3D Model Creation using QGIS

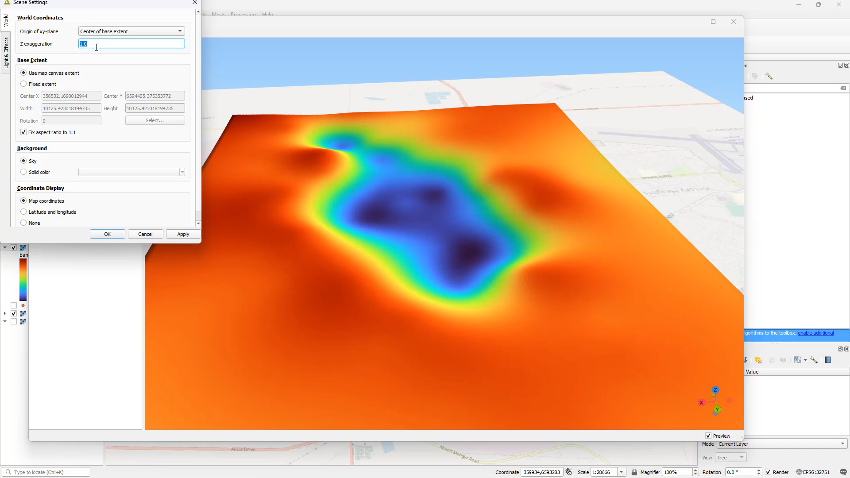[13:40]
Let's just go with a factor like 5 and see how it looks. After that, you will have to zoom into it again.